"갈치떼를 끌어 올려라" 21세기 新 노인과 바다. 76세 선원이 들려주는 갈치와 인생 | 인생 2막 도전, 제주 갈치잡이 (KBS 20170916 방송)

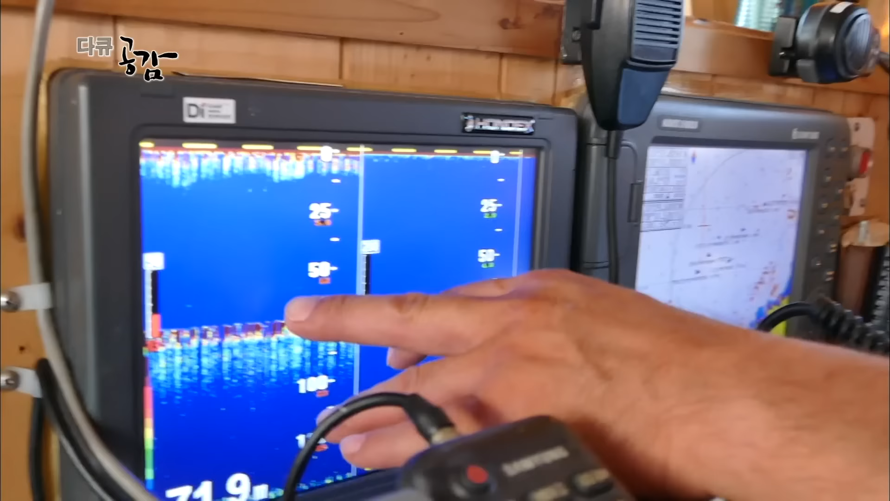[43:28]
기록도 나오고. 기록이 나와요? 굉장히 괜찮아요. 거의 다 가깝기거든요.
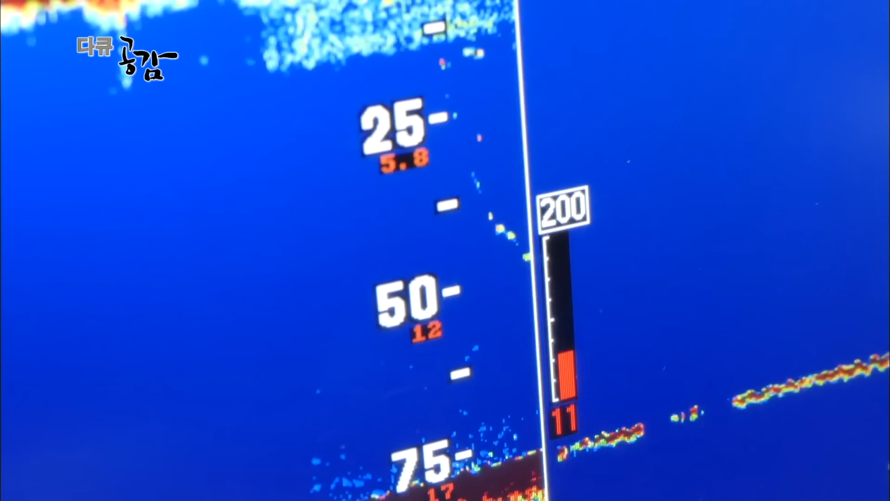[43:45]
이렇게 똥글똥글하게 나오거든요. 이제 서둘러 조업을 시작하는 일만 남았네요.